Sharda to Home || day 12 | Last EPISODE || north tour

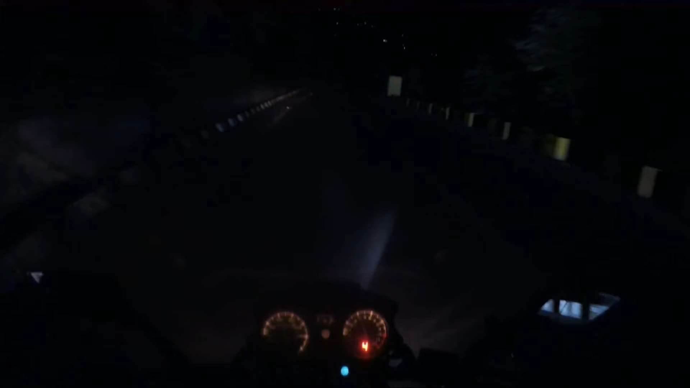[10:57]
तो अभी जो है क्वाला के चेक पॉइंट क्रॉस की है और क्वाला पुल पे पहुंचने वाले हैं,
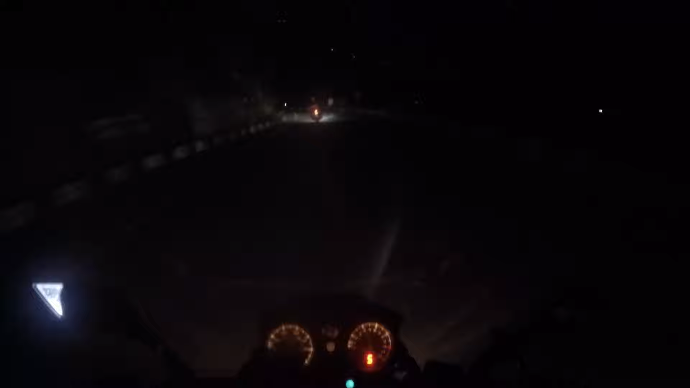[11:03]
ठीक है? क्वाला पुल क्रॉस करने के बाद मरी थोड़ा ही रह जाएगा, ठीक है? तो अभी चेक करते हैं इस्लामाबाद 95 किलोमीटर, मरी 40 किलोमीटर, तो 40 किलोमीटर मरी है।
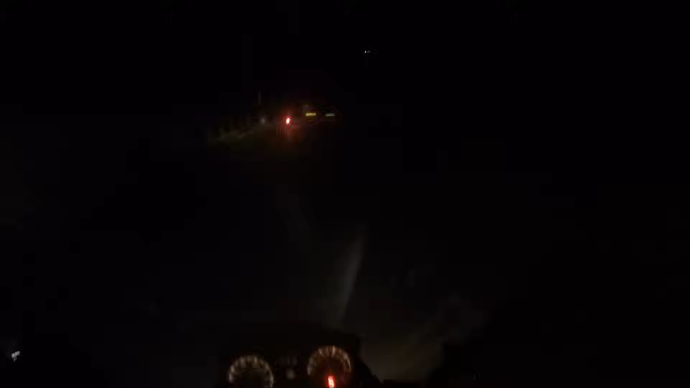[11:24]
तो ये हम पहुंच गए जी क्वाला पुल। ये क्वाला पुल है, रात में आपको नज़र क्या आएगा,